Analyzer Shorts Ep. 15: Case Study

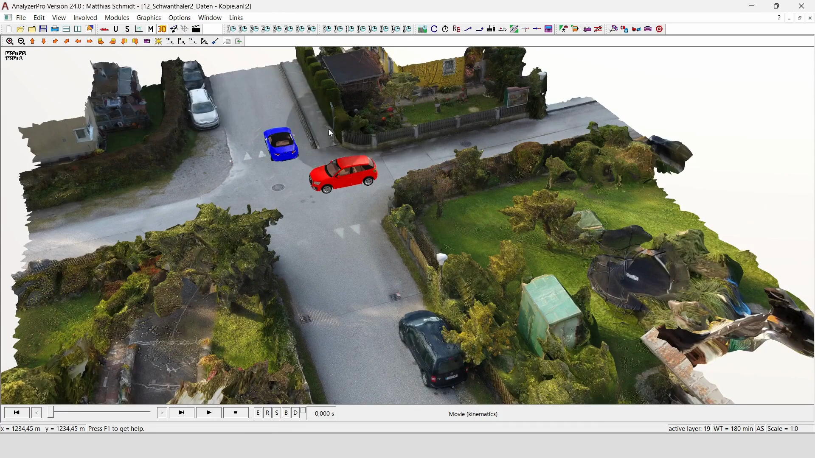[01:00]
So Analyzer automatically loads 3D photogrammetry and creates also 2D images of them because it is quite useful to work in 2D and then later look into the result in 3D. Second, we have put in the final position of these two cars. We could establish these positions from photos we got that I am going to show you a little bit later. And I have also loaded vehicle data from the vehicle database.
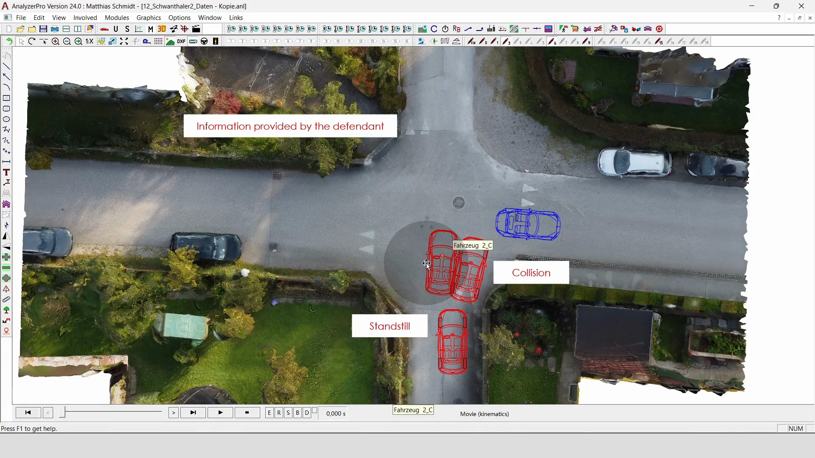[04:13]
Again, we could spot that with the photos. Okay, so essentially that's the that's the information we have plus some images.
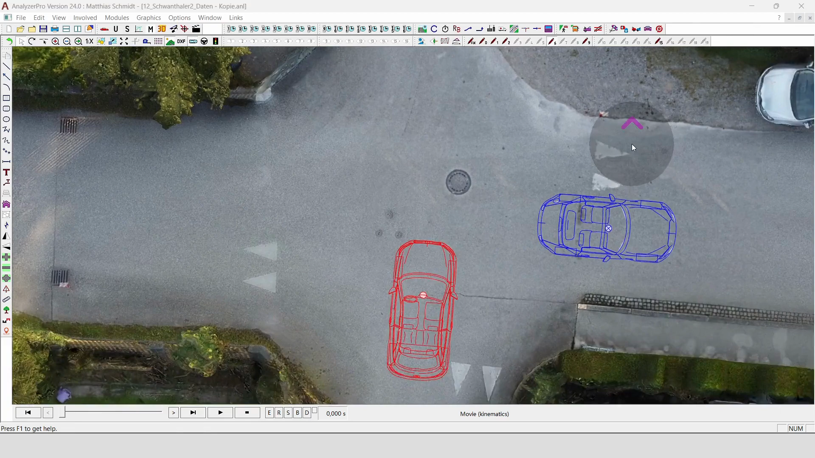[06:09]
so let's start with a collision analysis of the two vehicles.
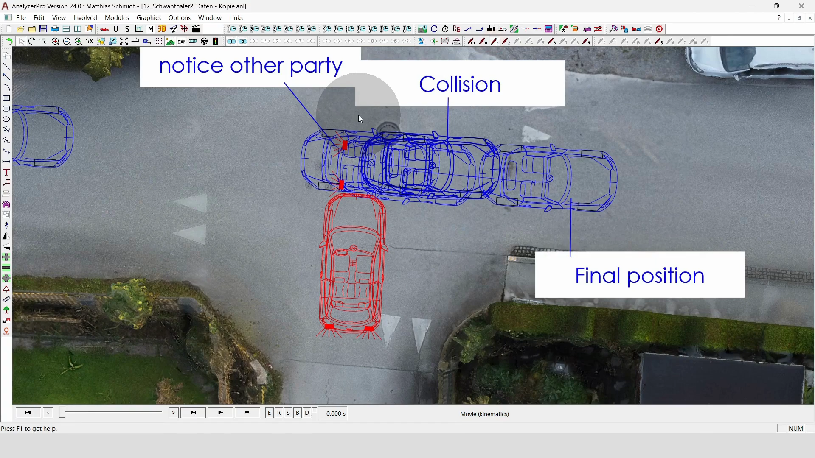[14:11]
Okay, she said she noticed her here. Oh, there's a lot now a lot of in-between positions. I hope you can see it. But essentially, this is our rear from the collision.
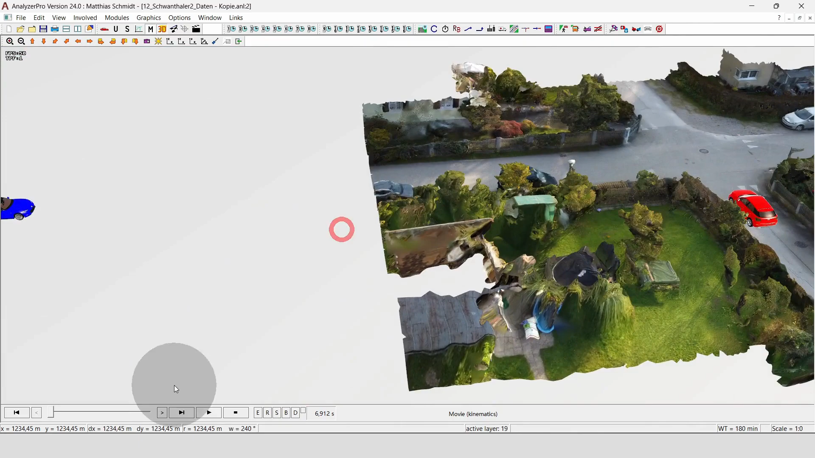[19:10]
And if I now move the car here, it will jump up, which, yeah, of course, isn't a reality. So we're quickly going to fix that with a little ramp.
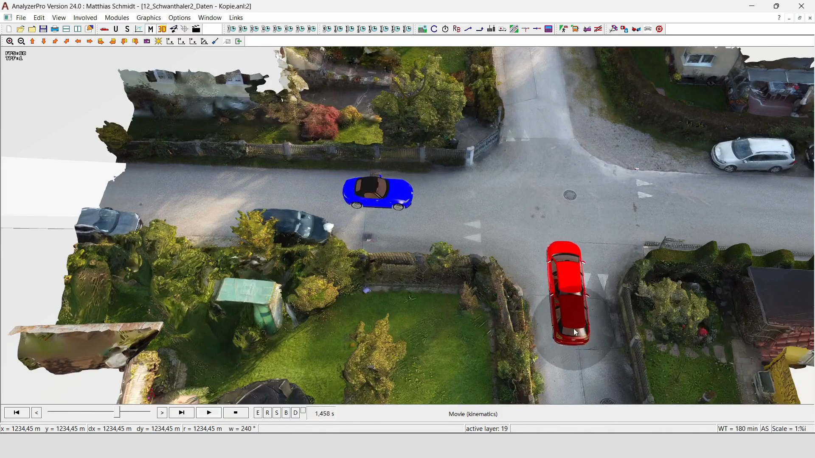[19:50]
situation with our blue car going here. Light red one is accelerating through, dark red one is accelerating later, but then actually, yeah, they're colliding at the same time.